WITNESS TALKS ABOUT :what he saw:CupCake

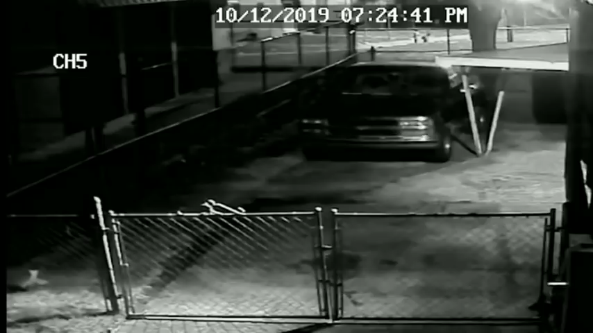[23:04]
in the Tom Brown Village area in Birmingham, Alabama, to review this tape over and over and over. Pay attention to the way this guy walks. I wish I could slow it down for you. I wish they would show a slower version of this. I think it would help. Because a lot of times people can identify people by just how they stand or walk. So maybe perhaps if you know how to slow this video down,
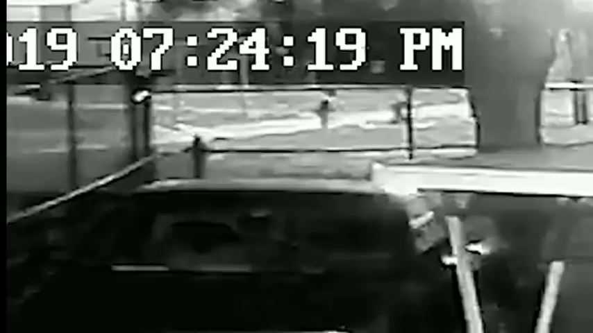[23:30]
someone can pop it up there at original speed. So again, this is Cupcake and her little friend playing out here in the open. They were at birthday party, and you can see this guy, he appears to have some sort of limp. He approaches the children and then he walks off and they follow him.